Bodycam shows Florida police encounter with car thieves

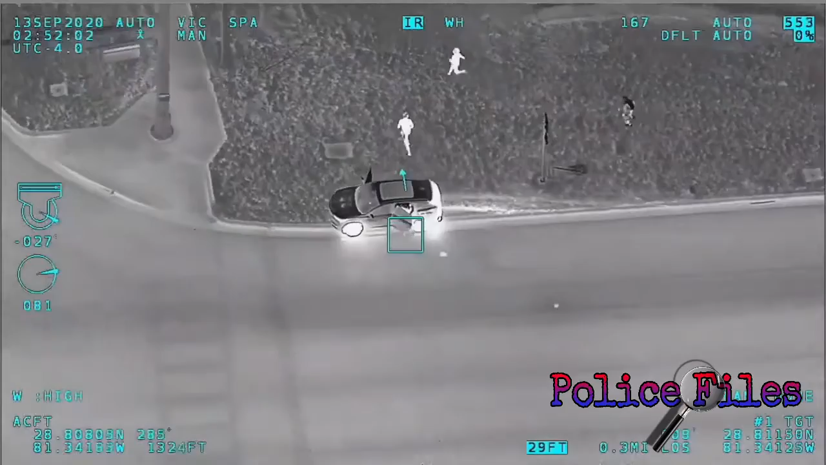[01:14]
Front right bailout, we're all running northbound.
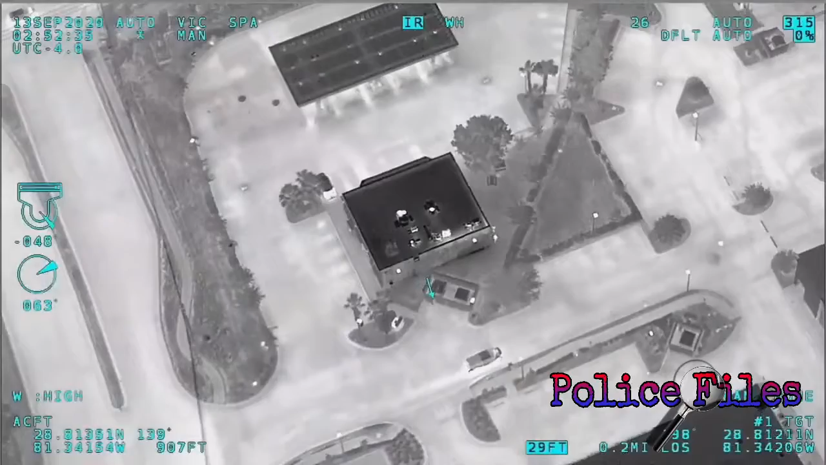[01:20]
Coming around the back to you. Is that a county in it? Okay, four tack and your one are all packed. Alert, if that's, uh, Volusia unit, I did not see a driver bail.
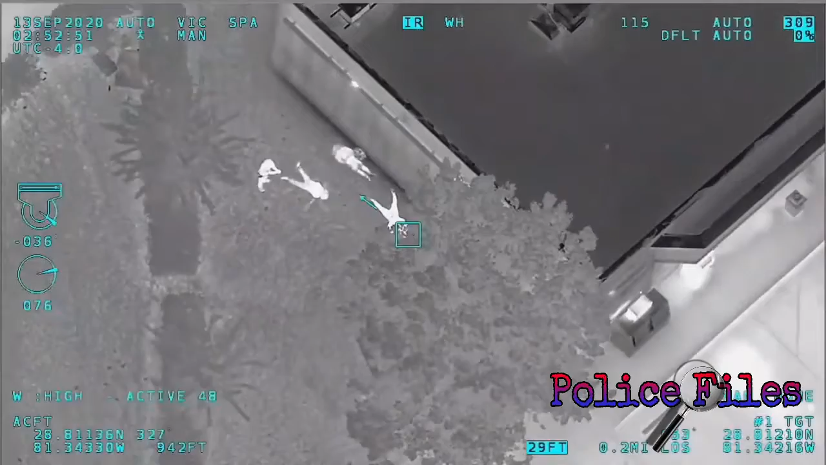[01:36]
Alright, we have a unit on the left side of driver 11 that needs, uh, 38. He's got three prone down. Four four. Two five, two five, two five, two four. Alert. Vehicle's, uh, empty. No driver. Good.
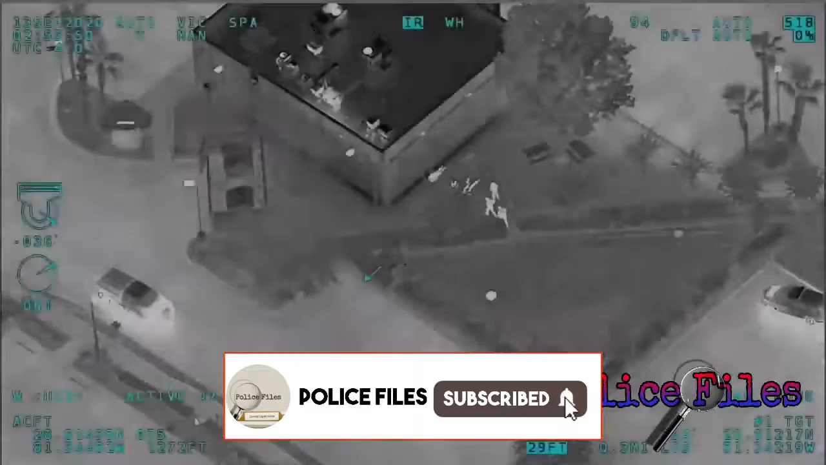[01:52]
Back to two five, it looks like that is coming back at Singleton. Gray, Acura. Copy, no outstanding correct. Just the deputies, they are absolutely outstanding. K, I'm forty-one to alert. On tack four. K, nine. Good eye. Good eye, brother. Good eye. Alright, yeah, we'll talk later, but good eye. Good catch.